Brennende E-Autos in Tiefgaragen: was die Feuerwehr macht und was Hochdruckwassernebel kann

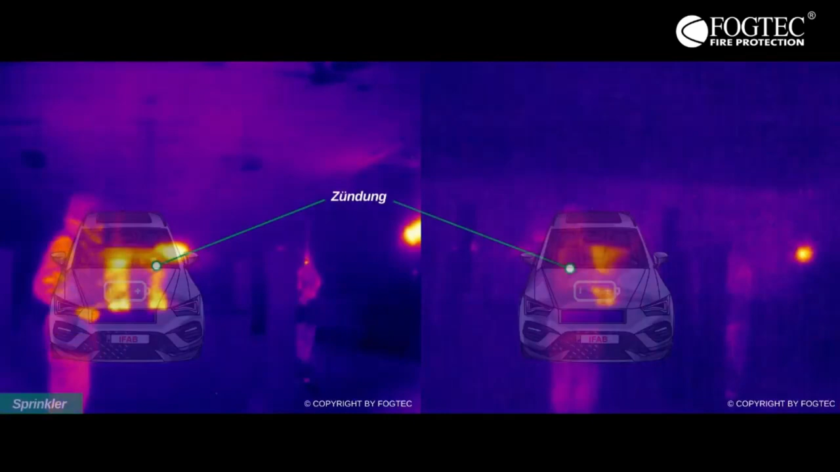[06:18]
um die Energie, die in der Brenne freigesetzt wird, möglichst gut kontrollieren zu können.
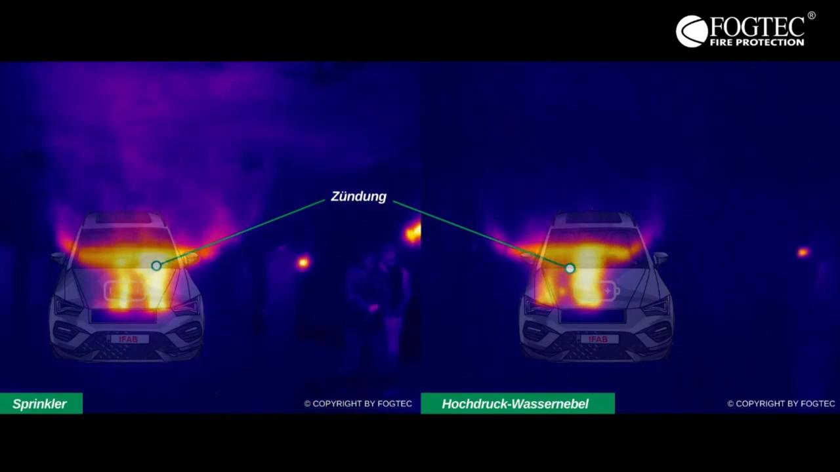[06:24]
Wassernebel funktionieren eben, wie vorhin gesagt, durch sehr gut oder viel besser als eine Sprinkleranlage.
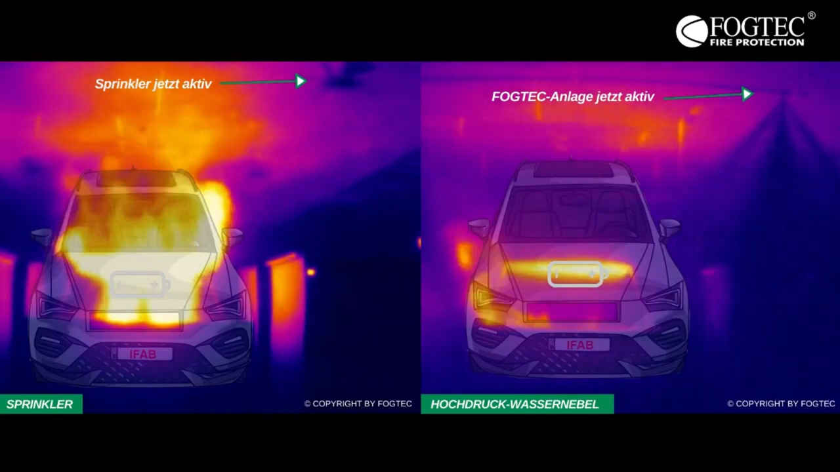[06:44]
der dann die Wärmestrahlung dann doch deutlich mehr durchstrahlen kann und die benachbarten Fahrzeuge trotzdem können schaden nehmen oder im schlimmsten Fall dann sogar auch anfangen zu brennen.